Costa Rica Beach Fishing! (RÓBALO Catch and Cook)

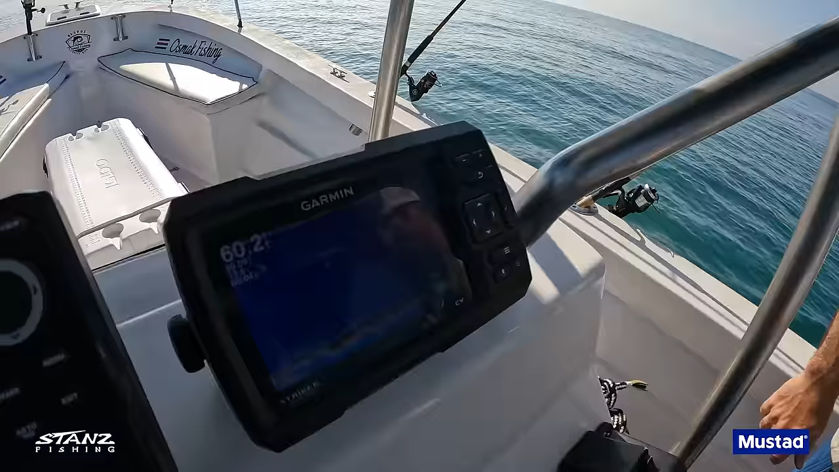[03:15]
let's see my garmin there some bait fish just like at home bait is the most important thing